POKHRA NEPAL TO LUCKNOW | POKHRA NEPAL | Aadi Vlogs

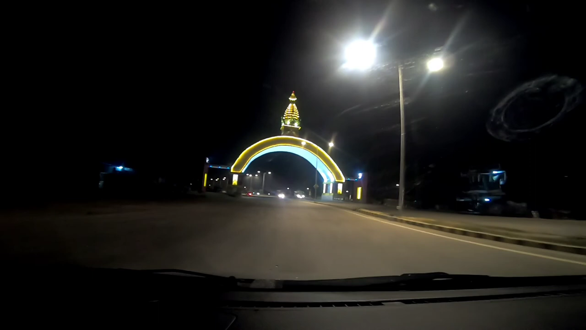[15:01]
दोनों मूर्ति लगी हुई है और गेट काफ़ी सुंदर है,
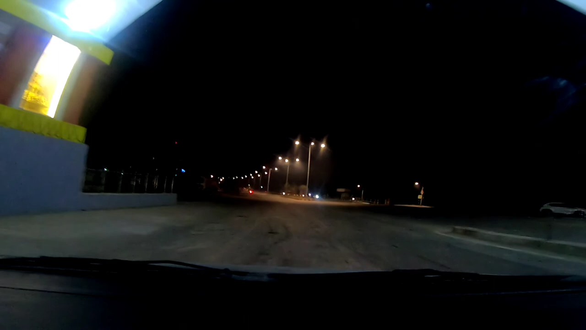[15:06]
ऐसे गेट अगर मिल जाए ना पूरे शहरों के अंदर तो मजा ही आ जाए, ये वही एरिया है जहाँ पर प्रथम थे तो सामने वाले गेट,
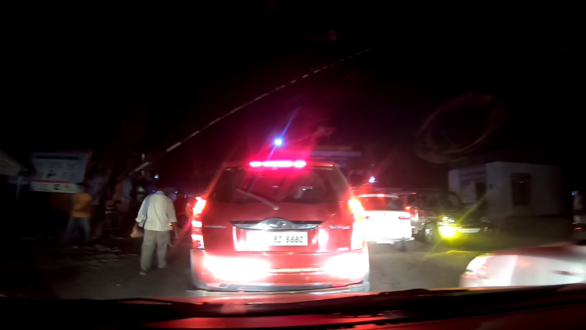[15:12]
सामने वाला गेट है इंडिया का, तो उस पर लिखा है भारत आगमन पर आपका हर स्वागत। तो हम लोग अपने विदेश घूम के पहुंच गए हैं स्वदेश।
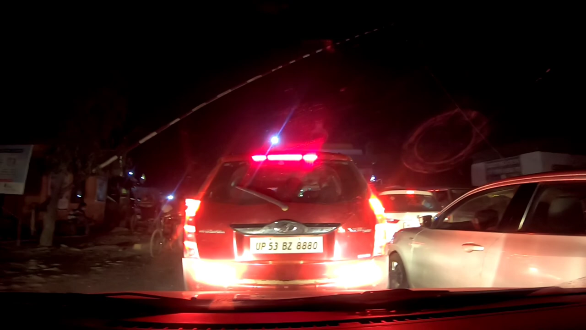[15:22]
अब यहाँ पर थोड़ा सामान चेक करवाएंगे, उसके बाद आगे का रास्ता आपको बताते हैं। तो स्नो ही बॉर्डर से हम लोग ने जो रास्ता लिया वो लिया बस्ती वाला, नहीं हम लोग आए बस्ती होते हैं,
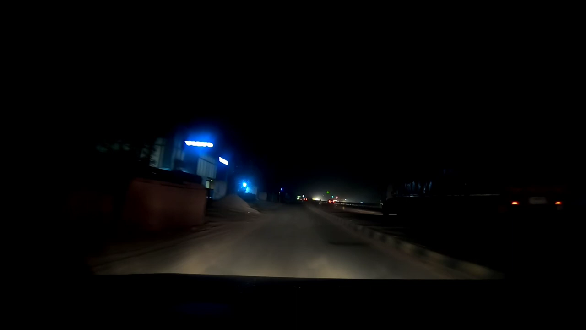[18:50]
आखिरकार हम लोग अपने सोसाइटी में पहुंच ही गए भाई, इतनी थकान हो रही थी ना, अच्छे आ रहा है तो आके भी कोई बंद थी, लास्ट में पहुंच ही गए। अब इसको भी जगाएंगे नीचे सिक्योरिटी गार्ड को,
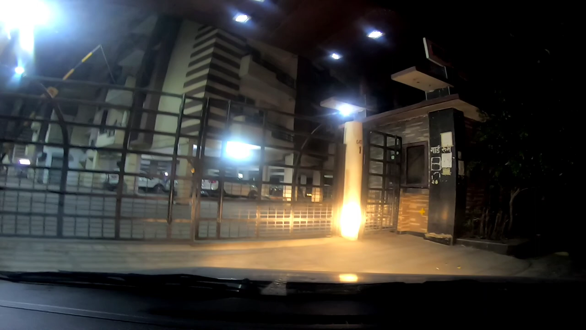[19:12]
भैया खोल दो दरवाजा। सब मिलते हैं आपसे रूम पे जाके, पहले सारा सामान निकालना है।